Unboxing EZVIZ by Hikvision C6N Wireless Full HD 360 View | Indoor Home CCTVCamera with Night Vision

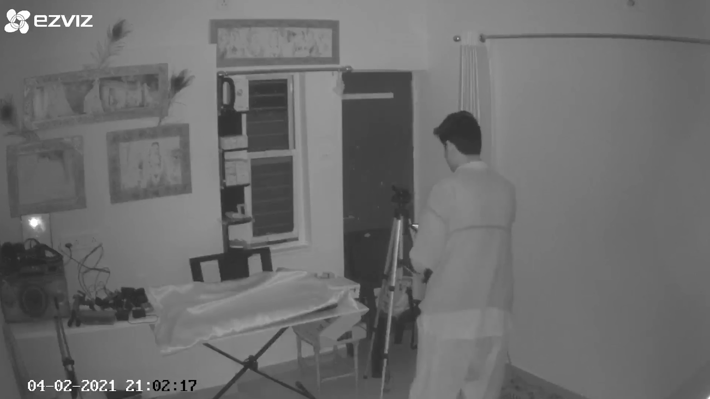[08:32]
रहा है मैंने कुछ भी यहां से बढ़ेगा है, इसको रख दिया, मैंने के बना स्टेंब उचला, यह जास दोखेगा, तब आपको तिक जाएगा मंतल, तो इसकी नए विजन कॉलिटी भी अच्छी है, अलागि आँखों में मत्यवना और नगवड़ा जाओके,